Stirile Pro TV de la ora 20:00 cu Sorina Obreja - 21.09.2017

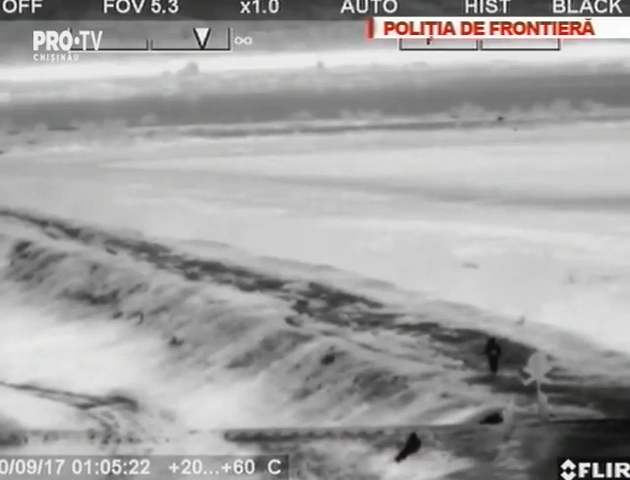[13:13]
În imagini se vede cum cei doi stau ascunși într-un șanț atunci când de ei se apropie polițiștii de frontieră. Adolescenții le-au spus că au vrut să fugă în România deoarece părinții tutelarii maltratau. Ulterior, psihologia ar fi stabilit că minorii nu au fost bătuți. Totodată, oamenii legii spun că băieții nu sunt din familiei social vulnerabile. Poliția din Orhei se va ocupa în continuare de acest caz.